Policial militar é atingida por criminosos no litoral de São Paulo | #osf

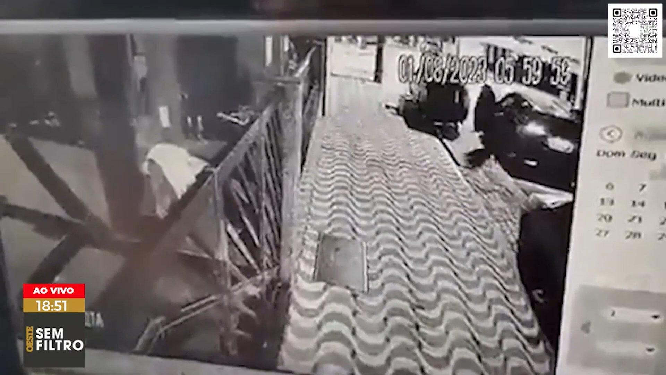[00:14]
Imagens das câmeras de monitoramento mostram a ação dos dois criminosos. Eles saem de um carro, segurando armas de grosso calibre e atiram contra a viatura.